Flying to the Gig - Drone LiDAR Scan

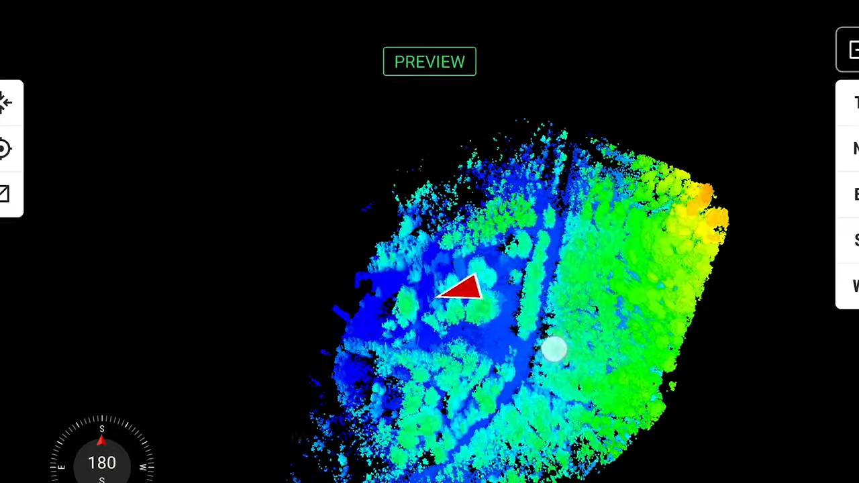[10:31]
and how long it takes those returns to come back, it's able to measure the distance and height of all the objects that it sees.
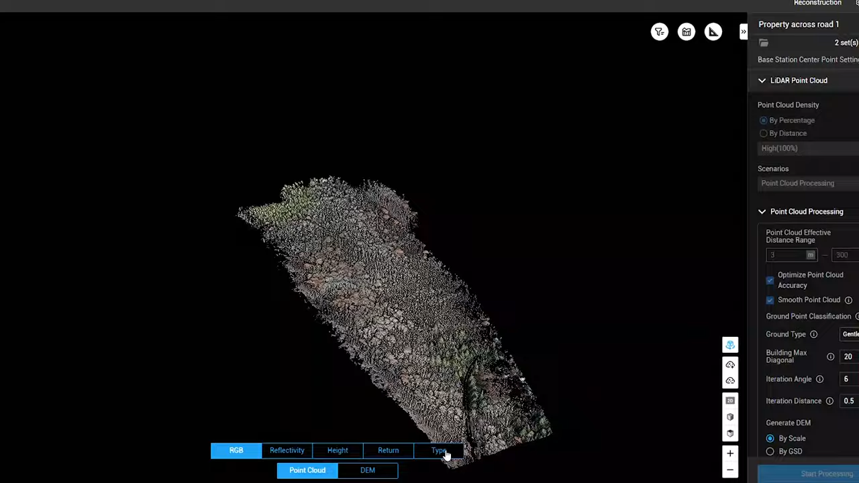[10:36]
So it's going to fly a bunch of tracks, it's going to give us a bunch of returns. And then one of the benefits that we get out of LiDAR over photogrammetry
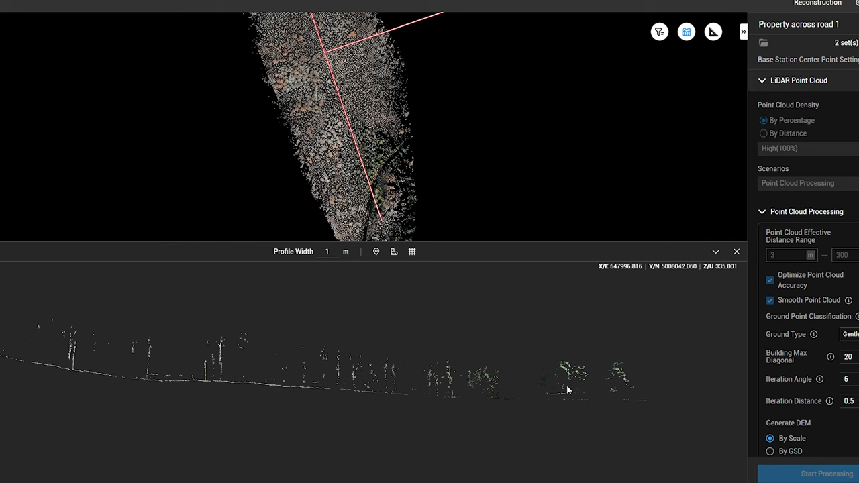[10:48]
is we're able to see the ground points where the laser hits. So we can actually strip out all the vegetation, houses,
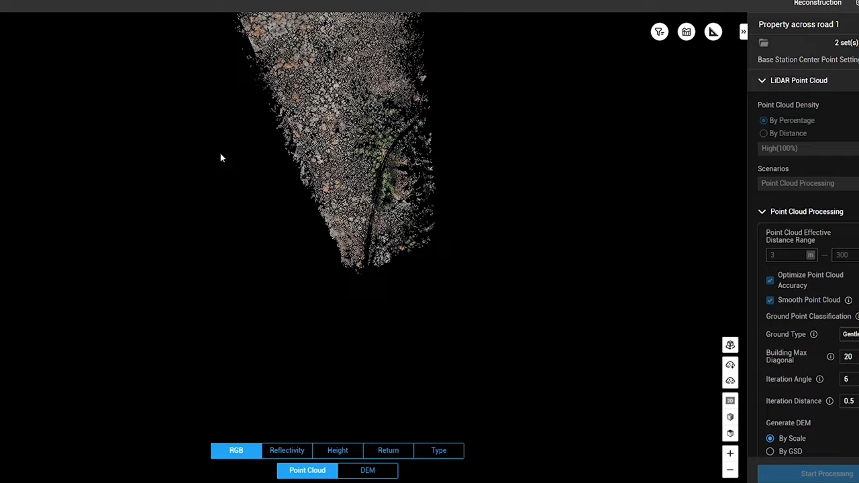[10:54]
all the stuff that isn't ground, and we're able to give a very accurate picture of the ground so that they can do contours,
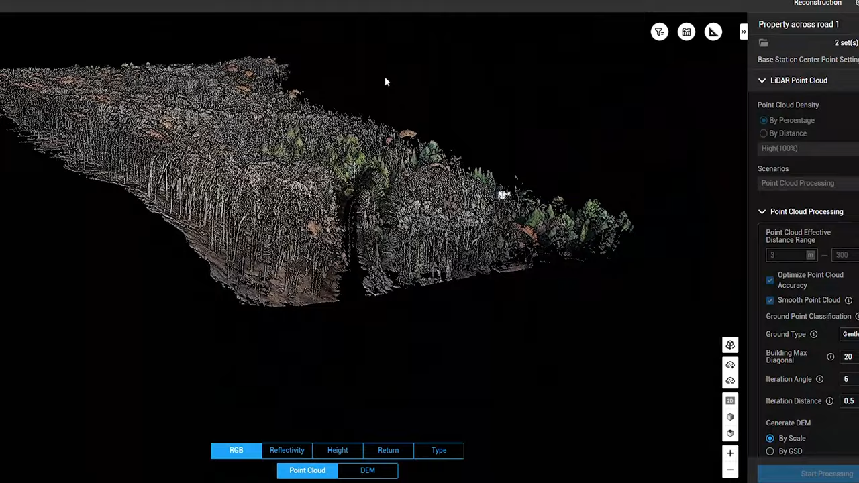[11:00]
they can see where water potentially will flow,
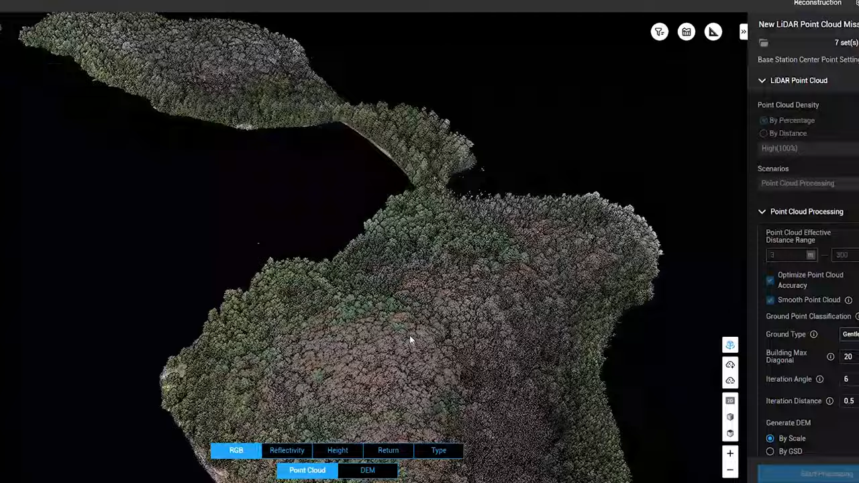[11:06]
you can get different elevations so that whether you need to cut or fill, depending if it's a construction site.
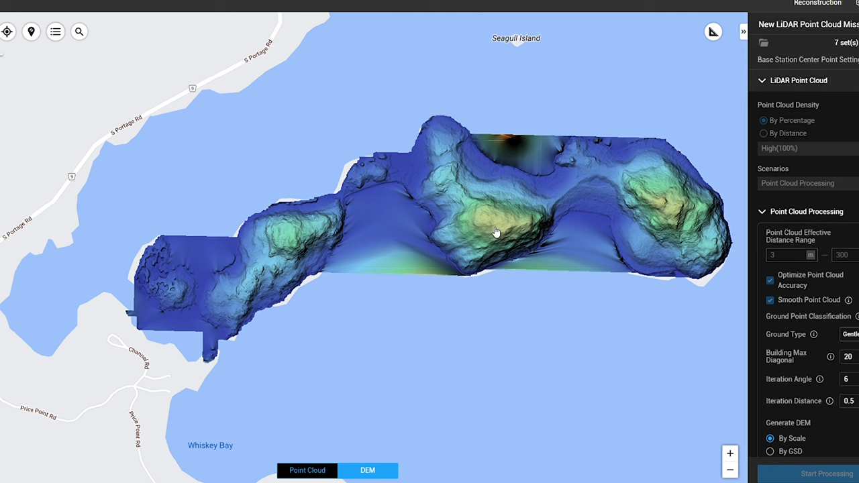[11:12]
So it gives us a lot more data that you can't see and do because photogrammetry can't see into those shadows, can't see the ground beyond the trees because of the cover, but you only need a few laser points.
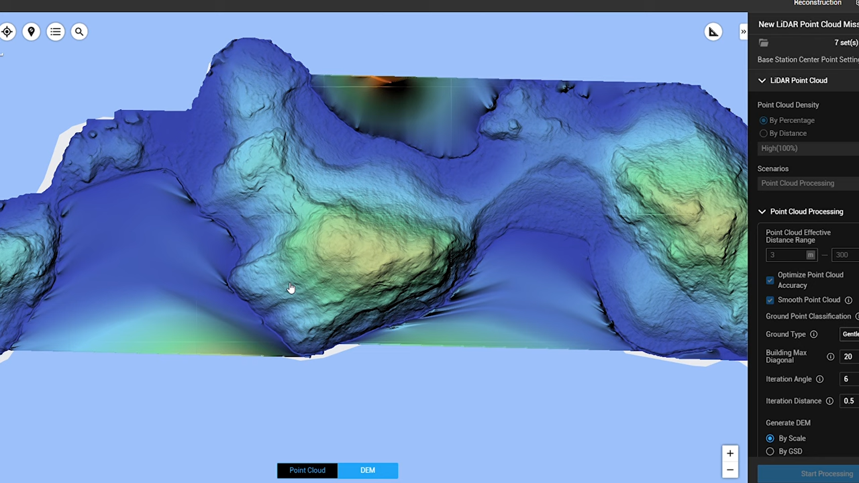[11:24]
And because the LiDAR is putting out hundreds of thousands of these points, it's able to get enough returns to build that model.